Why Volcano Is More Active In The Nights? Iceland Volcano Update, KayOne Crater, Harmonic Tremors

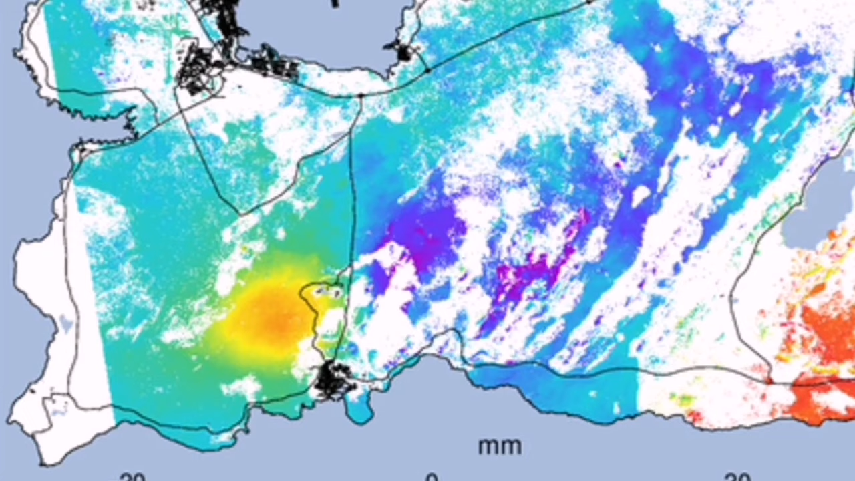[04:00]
And we can see the mild level of the uplift in the yellow color around the Swartzengi.